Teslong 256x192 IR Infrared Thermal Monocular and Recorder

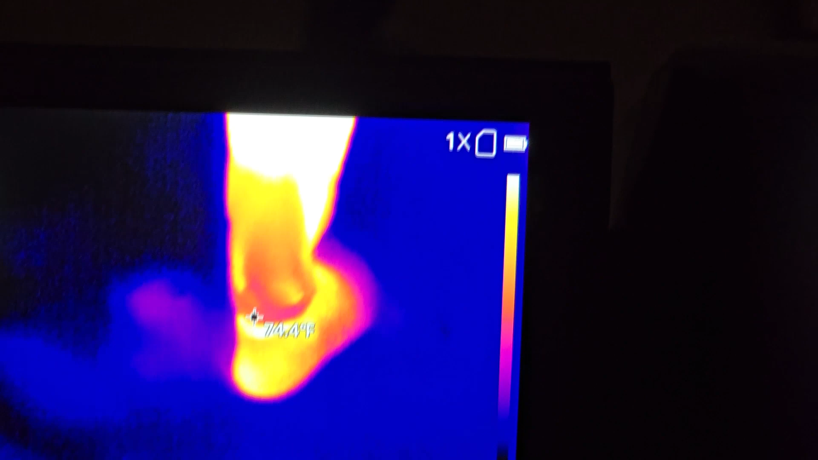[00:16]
It detects infrared radiation or heat. Let's go ahead and take a little bit closer look at this.
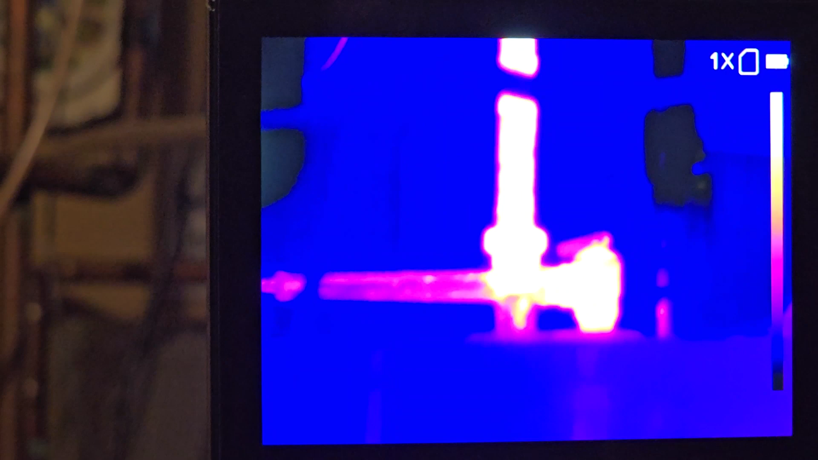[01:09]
You can find water damage in walls, leaky pipes,
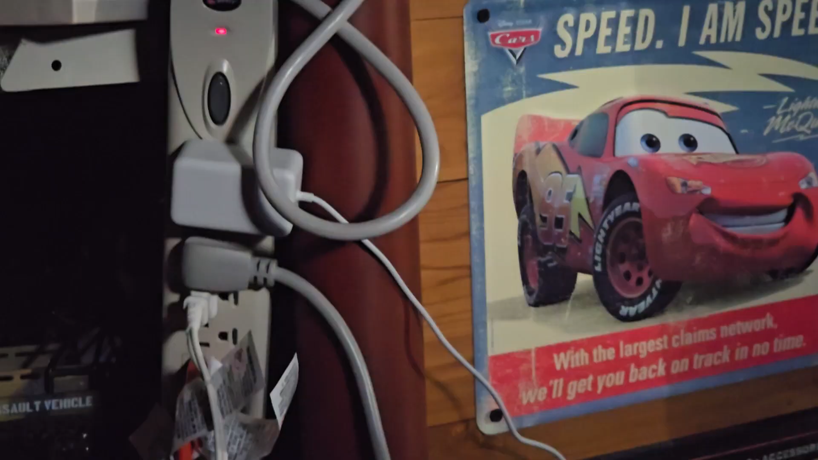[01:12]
heat loss,
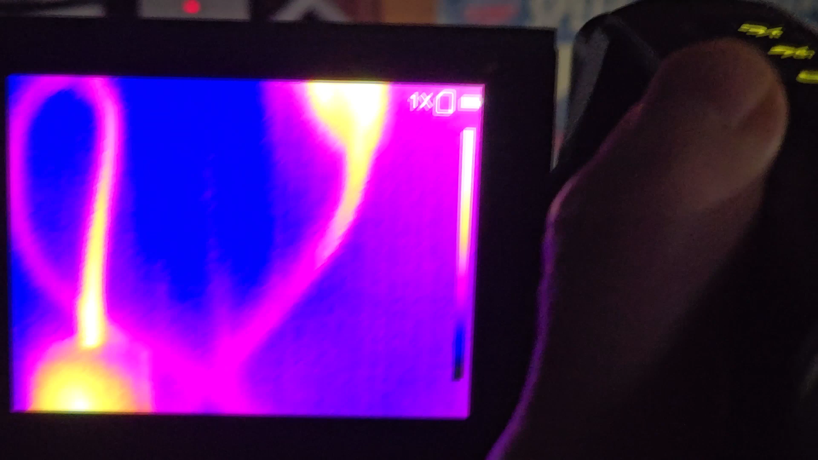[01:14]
maybe electrical circuits that might be overheating a little bit.
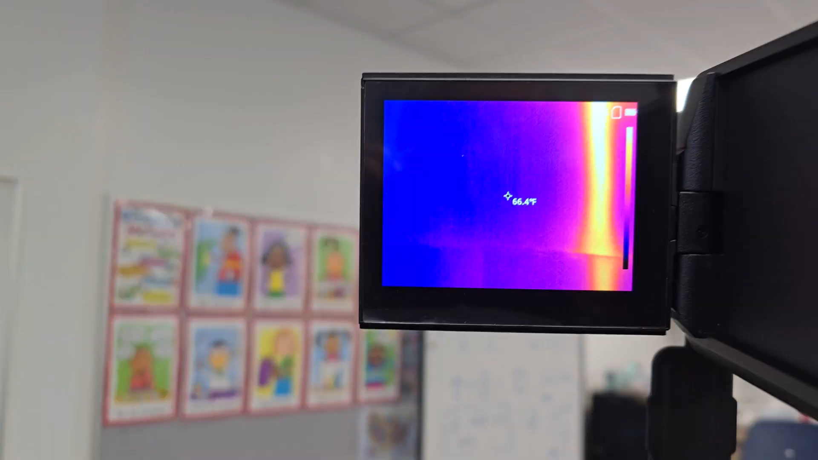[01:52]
On screen: spot 66.4°F
All right right now I'm able to detect the pipe that's on the inside of that wall. It's behind the drywall.